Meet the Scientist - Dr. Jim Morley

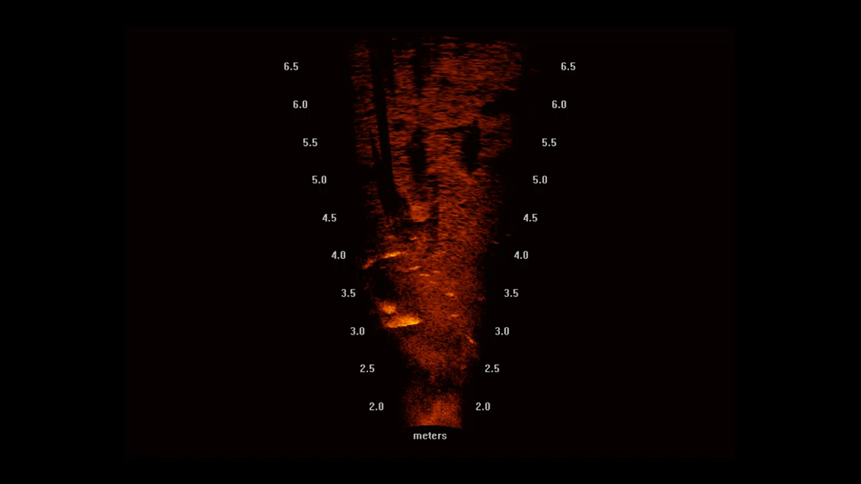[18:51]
A lot of snags. Right. Yeah. Yeah. It's like, it is, it's like one big snag. Right.
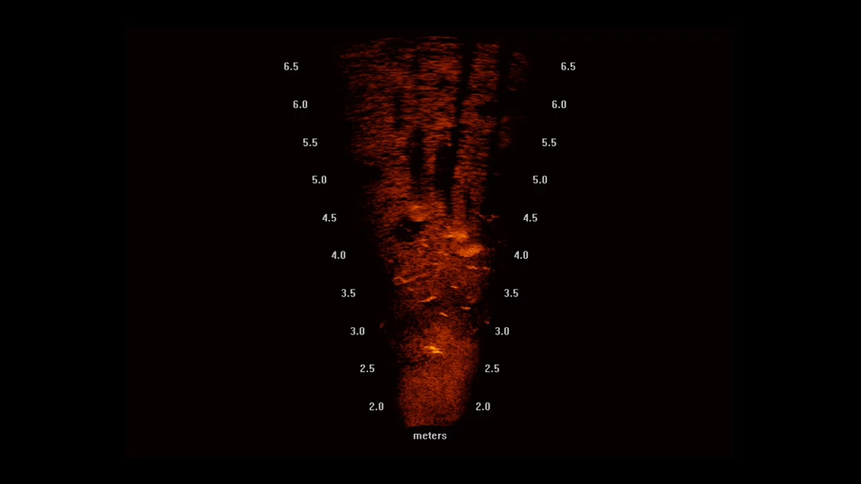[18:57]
Right. Um, so yeah, the, the, the sonar it's, it was great because it's, you know, it's nonlethal.
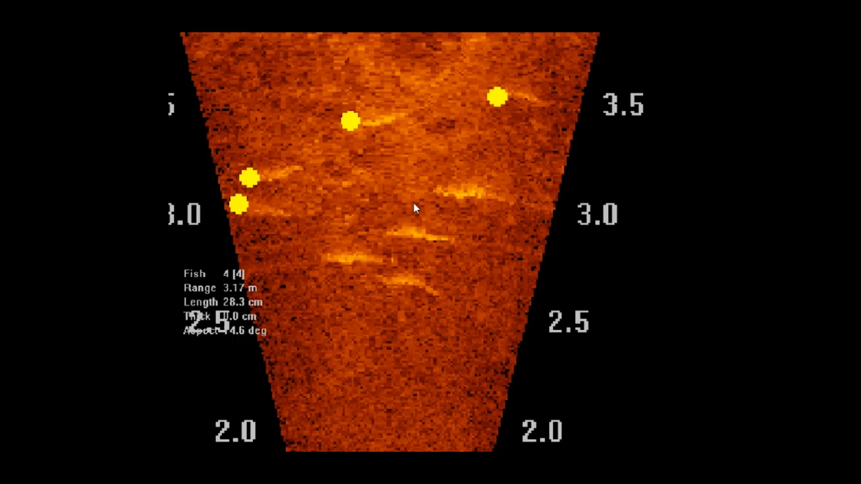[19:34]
Is it about getting a certain volume that you measure?
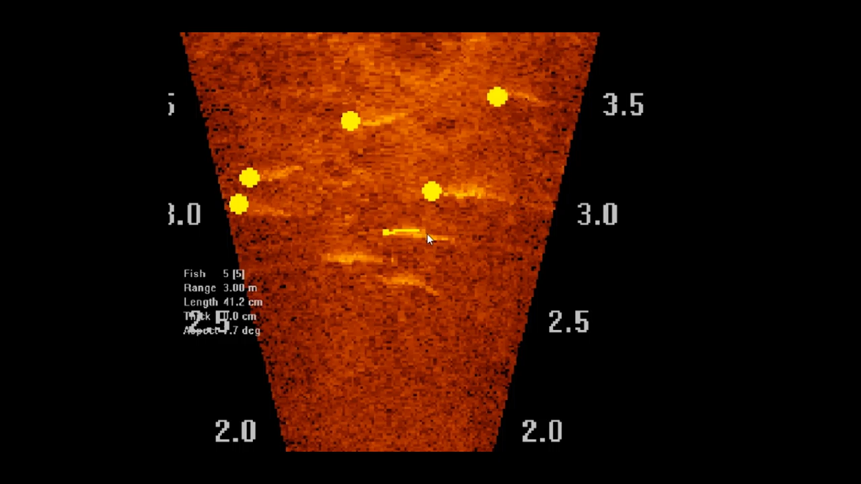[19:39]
Um, how do you make that comparison between sites such that you have some sort of normalization to make that comparison? So like when you, when you turn the same, the sonar on, you, you have a standard sampling area that it's always sampling.